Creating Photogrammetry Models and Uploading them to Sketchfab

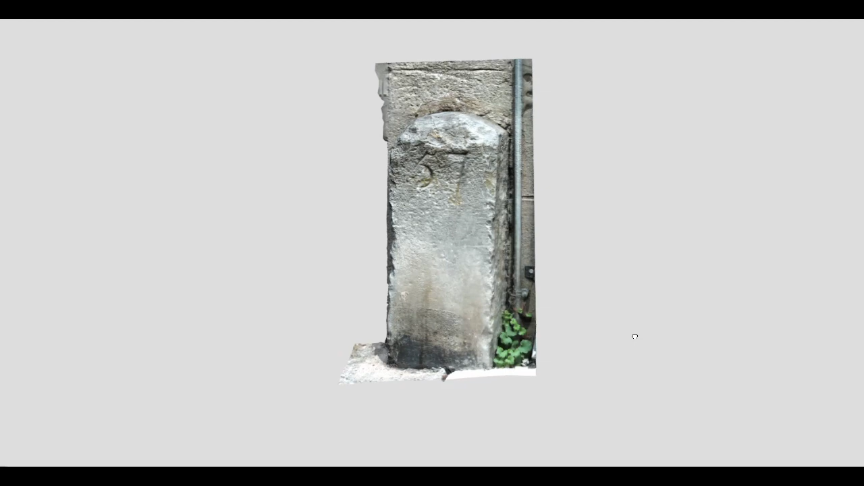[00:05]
Hello and welcome to this video where I want to explain to you how I made this 3D model of a milestone in Kilkenny using an app that is called Kiri Engine.
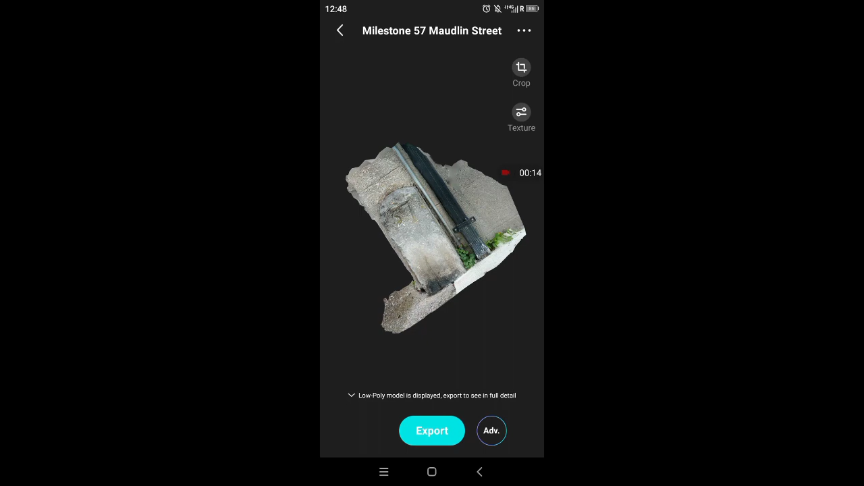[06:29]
But you might still want to crop the model a bit,
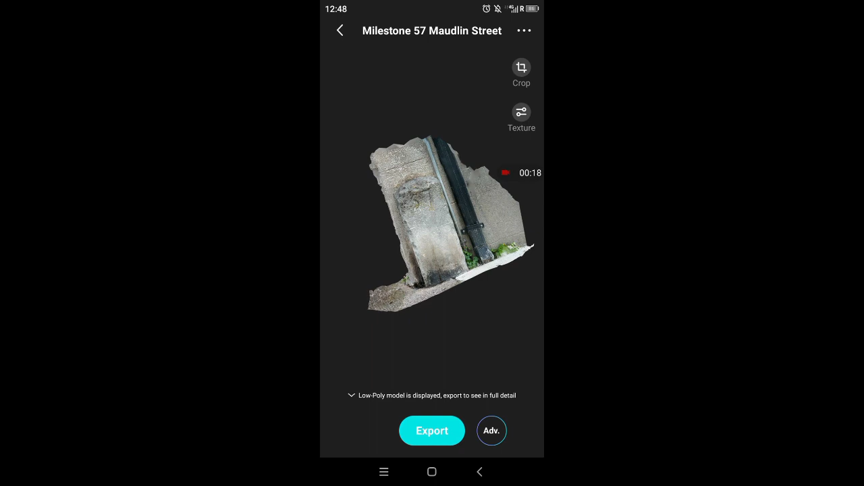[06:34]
because there's a lot of wall that you don't really need for context and also it'll make the file
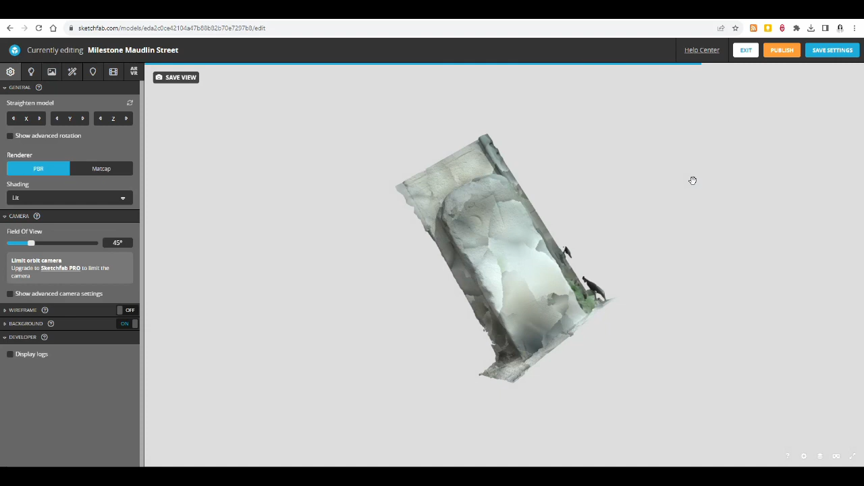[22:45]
Oh, it was a bit shocked there for me, it looked terrible.
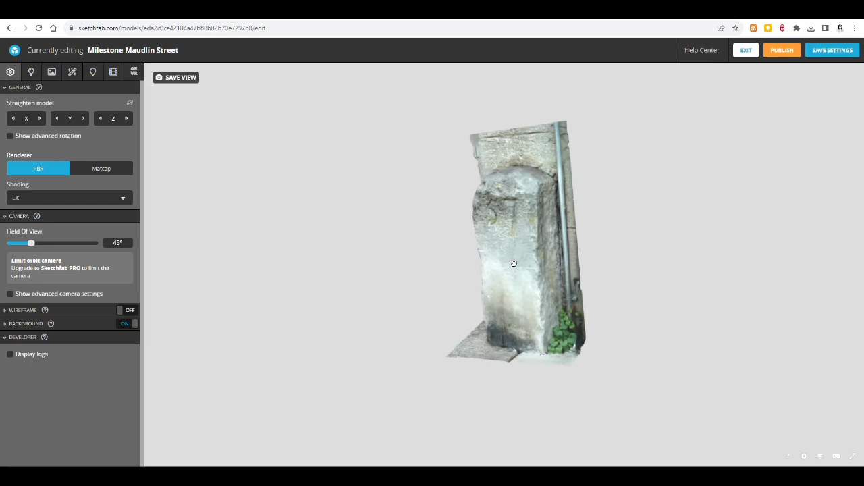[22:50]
But this looks fine. There is a little glitch here.
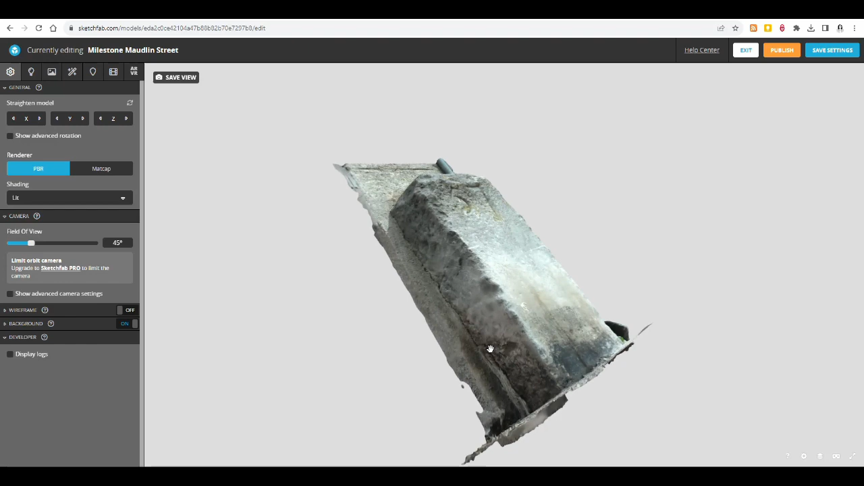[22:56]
Hopefully you can see that it has pushed this bit inwards a little bit.
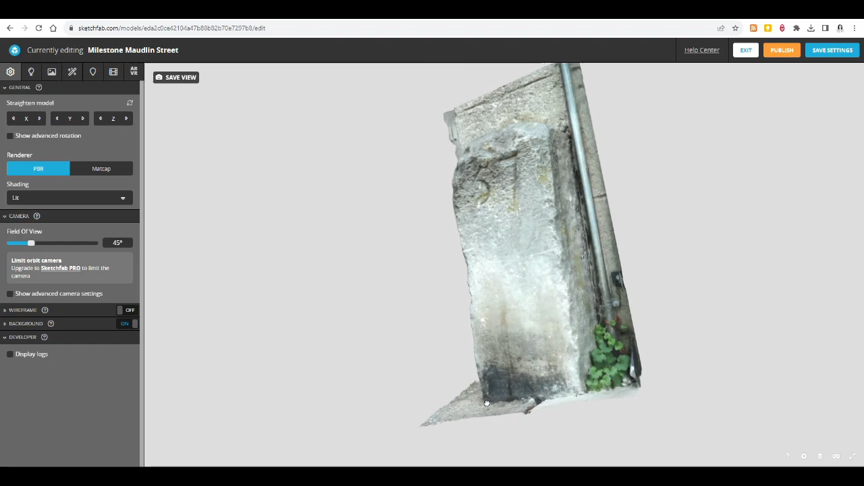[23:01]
It doesn't actually look like that in real life.
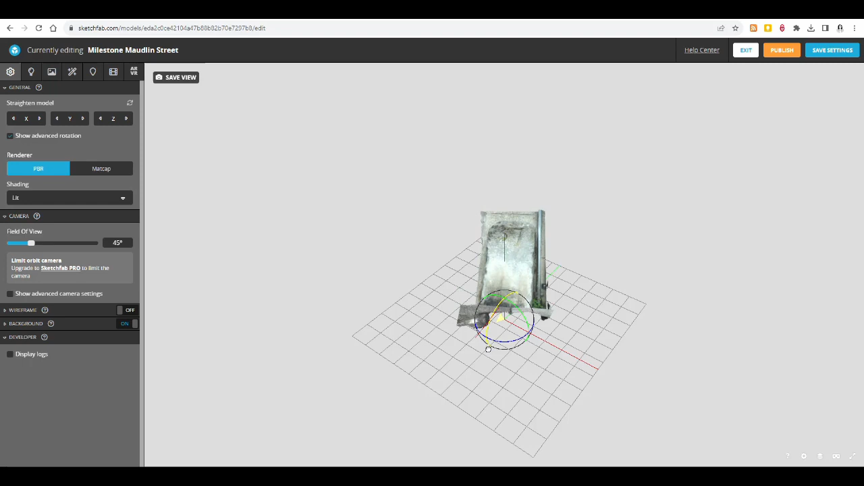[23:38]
So it shows you these three axes, and you just turn it around until you think you have it the way you want it to.
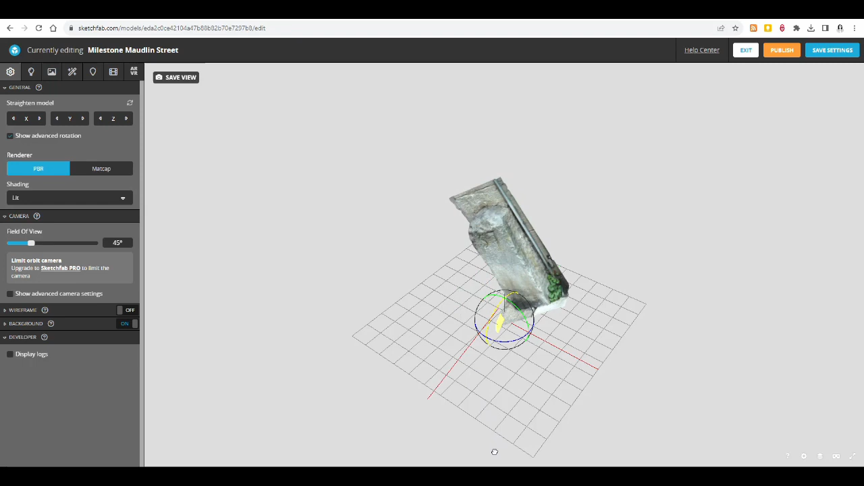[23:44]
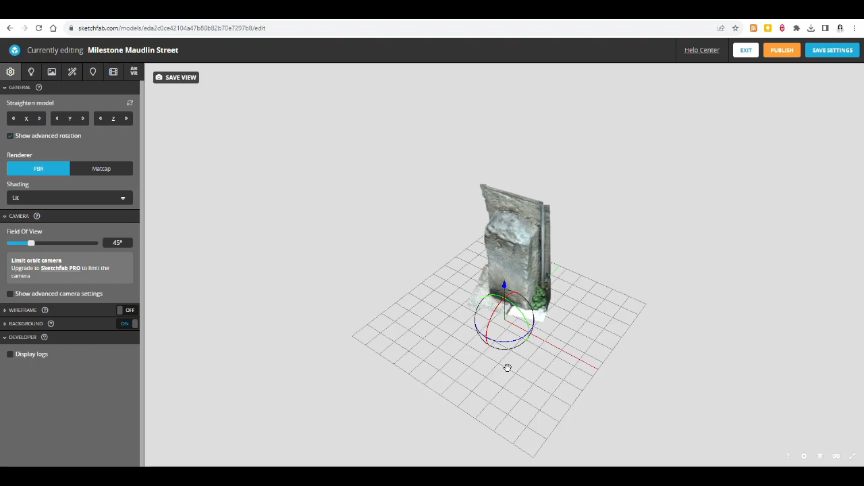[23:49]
Just a little bit tilted along the red axis.
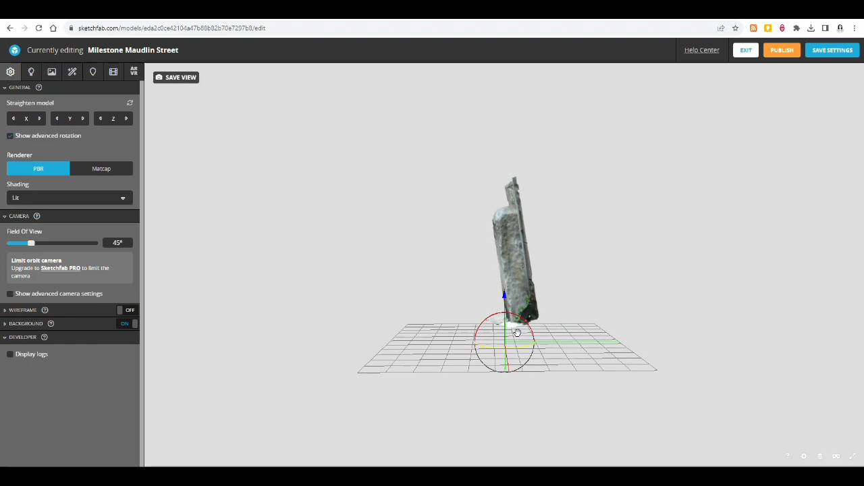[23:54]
It seems to be a bit more precise than in the app.
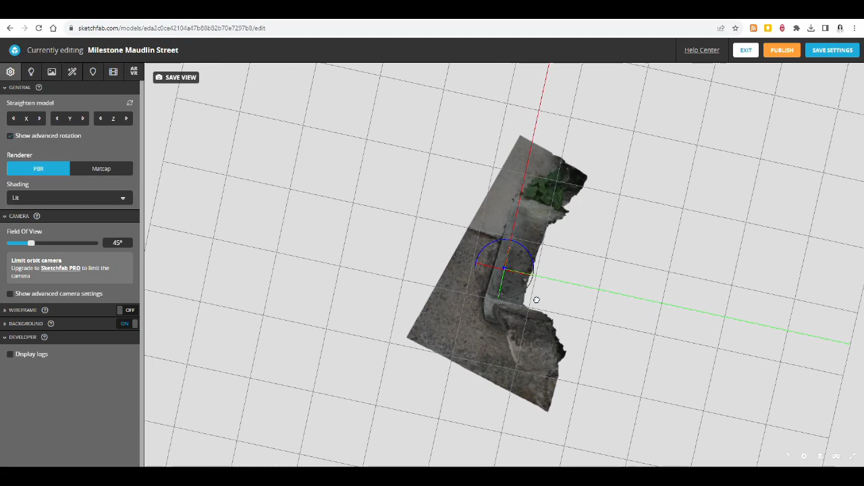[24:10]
Yeah, that looks fine, but it really came out really well. I think you'll agree.
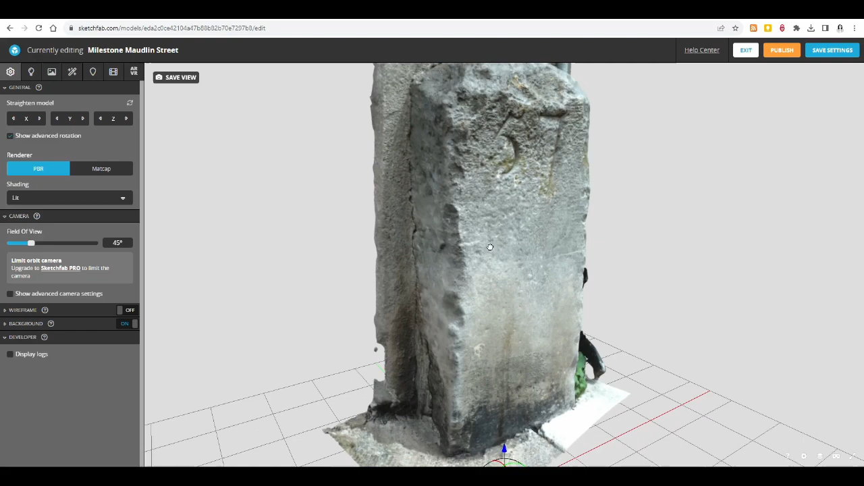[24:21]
The 57 at least, and you can see, you know, the the little shells here in the Kilkenny marble.
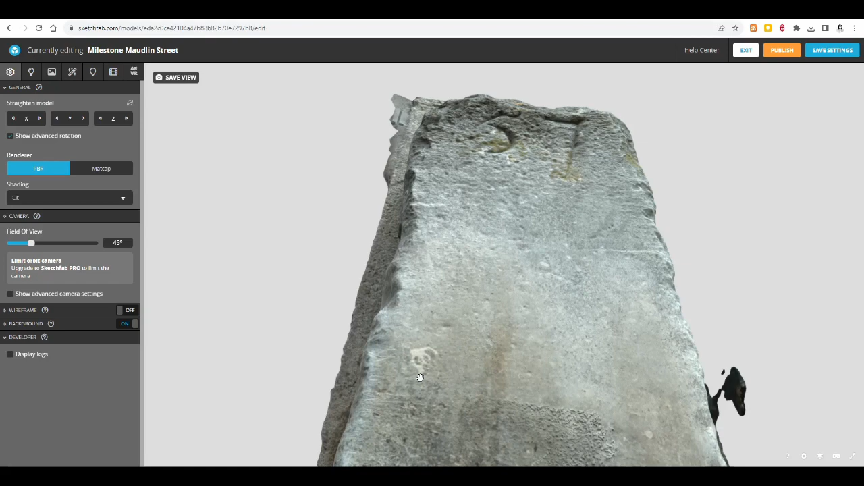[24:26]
That is fairly good.
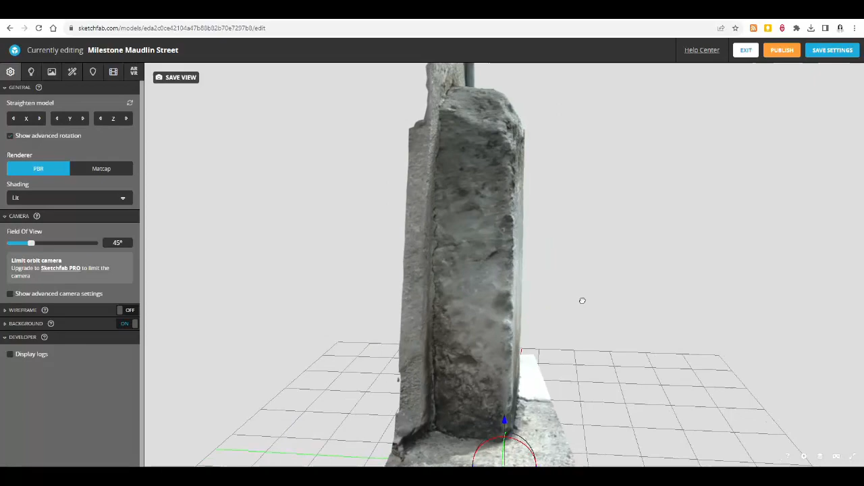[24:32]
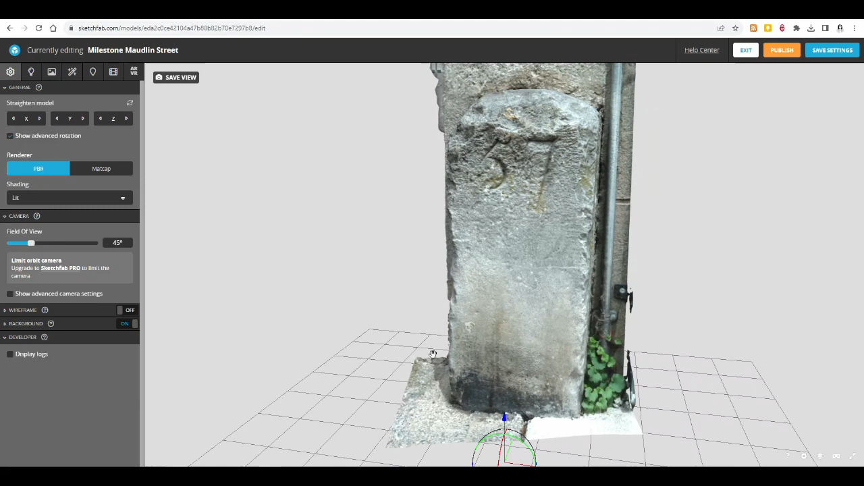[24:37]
You know, for 52 images, that's good. I'll save these settings. And you can also change the render, the PBR, I don't know what that stands for, but that has the textures. If you change it to matte cap, it'll just have it like this, looks a bit metallic.
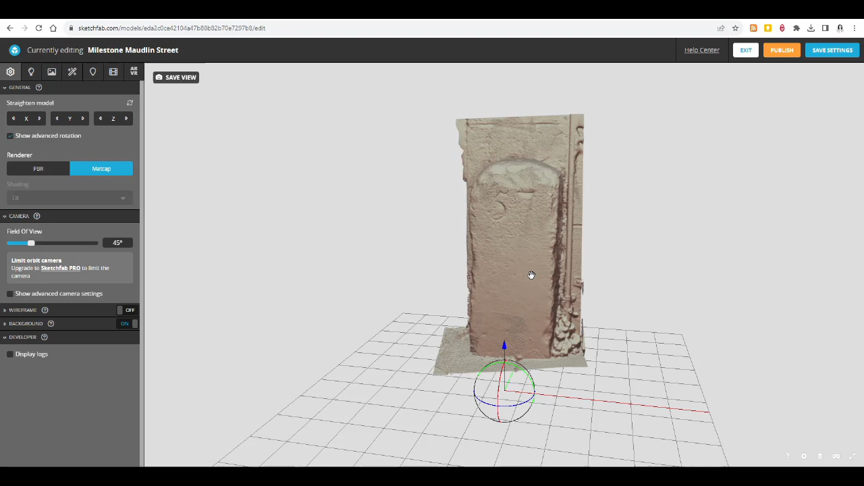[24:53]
I did that with some of the, um, sewer vent manufacturer marks, makers marks.
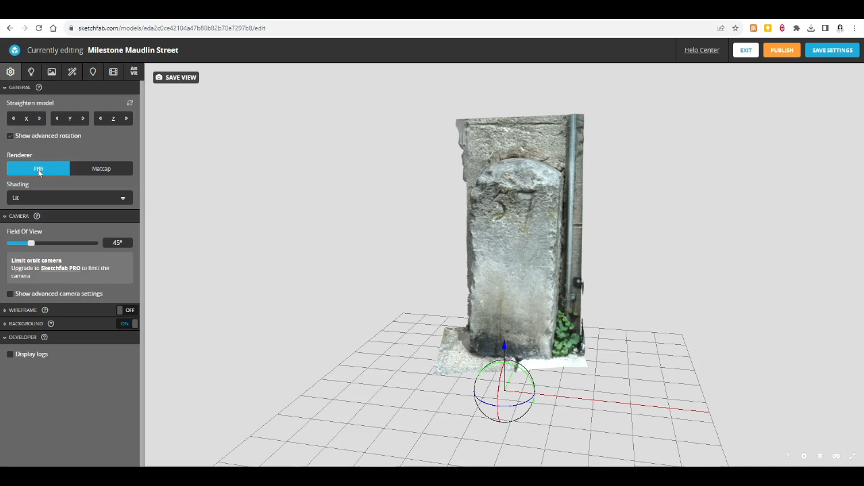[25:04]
I only played around with the top menu here. You can show a wireframe, we don't really want that.